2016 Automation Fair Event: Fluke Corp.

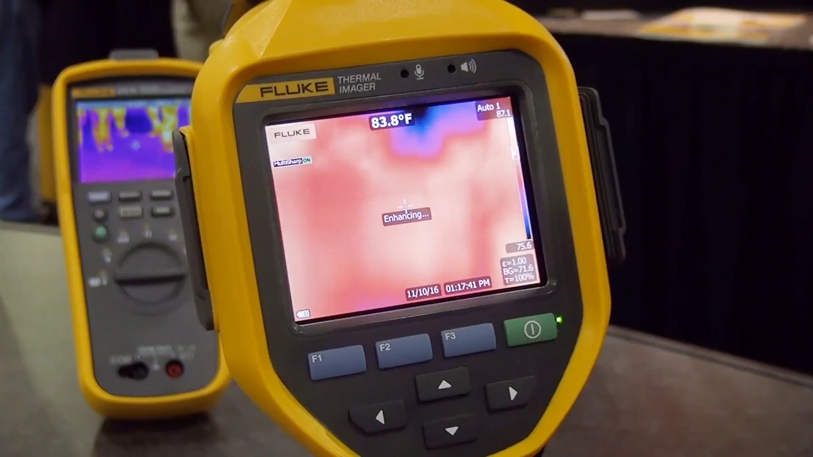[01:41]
On screen: spot 83.8°F
So essentially the benefit of that is it's allowing our customers to have the confidence that they're getting an in-focused image every single time with technology such as the multi-sharp autofocus.
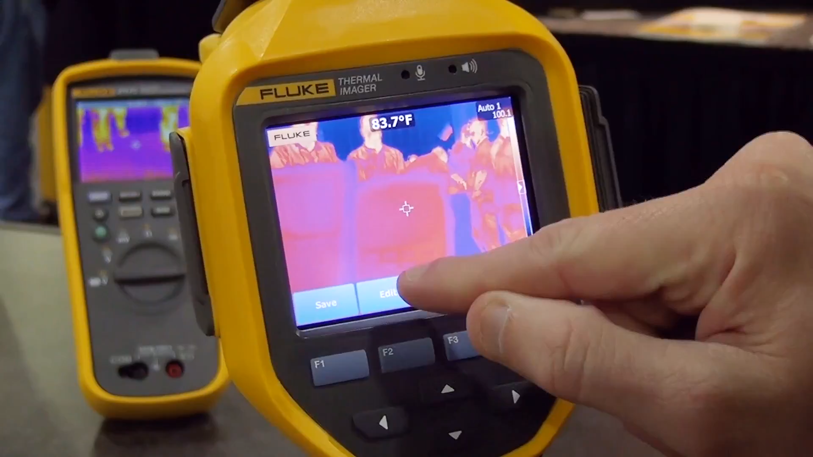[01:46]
On screen: spot 83.7°F
Oh my gosh that's so important. Yes. So this is also very exciting and it kind of has to do with infrared as well as our standard meters.
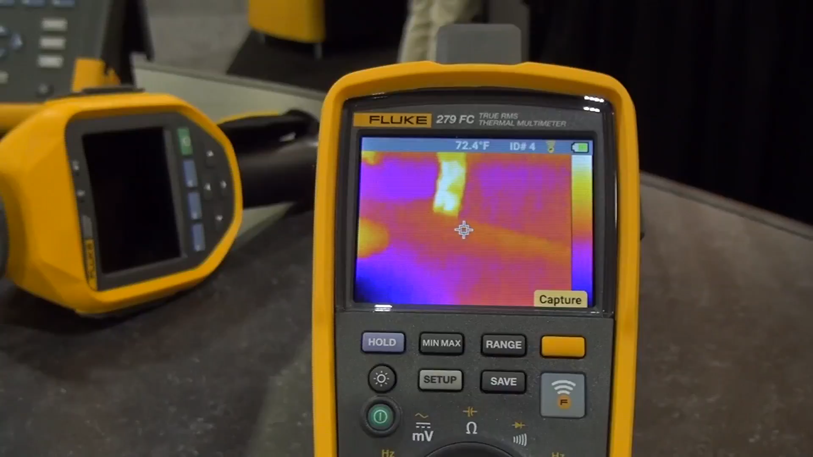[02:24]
On screen: spot 72.4°F
quickly and look for heat patterns as well as use your everyday multimeter functions. Wow that's so important for efficiency. Absolutely making the job a lot easier for our customers. See why everybody's excited here every time I walk by the booth. Absolutely. So Jeremy tell me about what you've got here.